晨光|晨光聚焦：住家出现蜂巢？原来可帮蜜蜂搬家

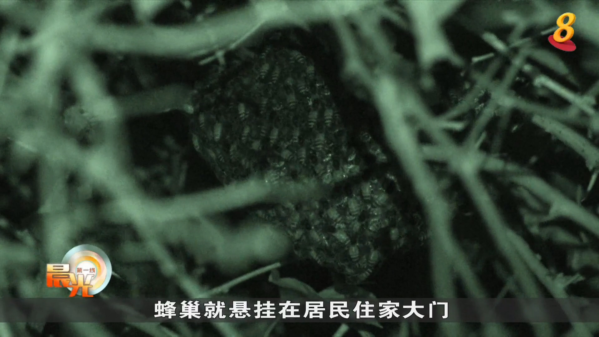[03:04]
以這項任務為例蜂巢就懸掛在居民住家大門由於這回面對的
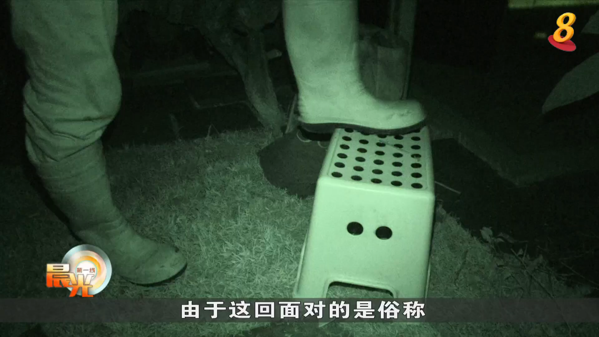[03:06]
是俗稱矮蜜蜂的印度小蜂這類蜜蜂白天活躍一旦招惹他他就會遮人
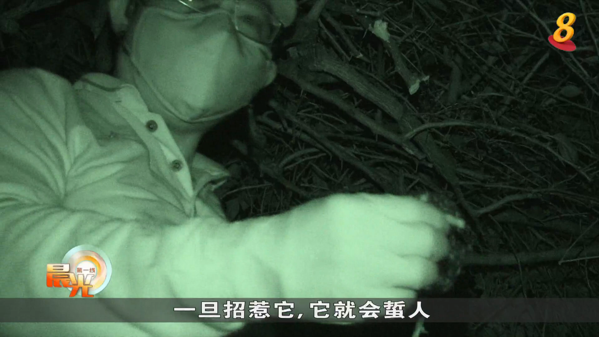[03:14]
因此遷移蜂巢的工作必須等到天
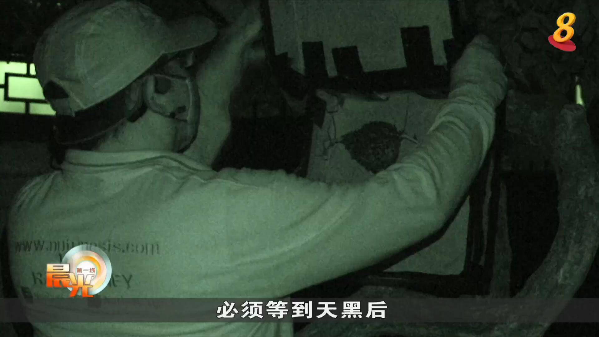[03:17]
黑後在沒有照明的情況下進行